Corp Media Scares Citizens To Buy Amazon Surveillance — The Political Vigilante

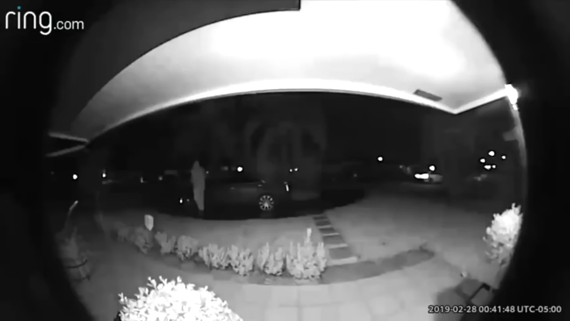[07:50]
And you can see someone, uh,
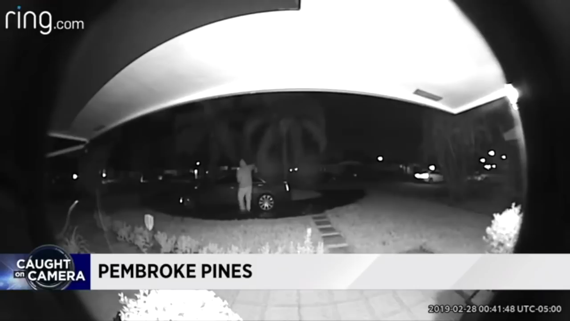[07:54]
pouring gasoline, what I guess is gasoline, all over my car and then just lighting it up and running away.
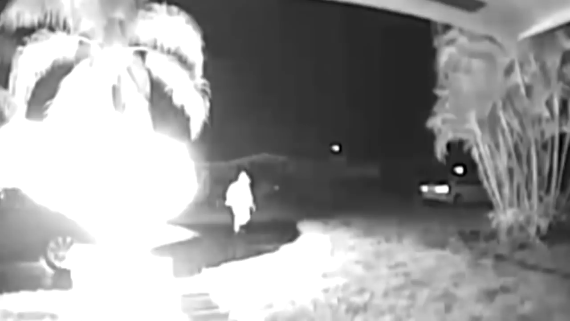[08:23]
And after he runs off, he gets into what appears to be a white Dodge Charger. However, he may not have gotten away unscathed. It looks like, like he got burnt in the face.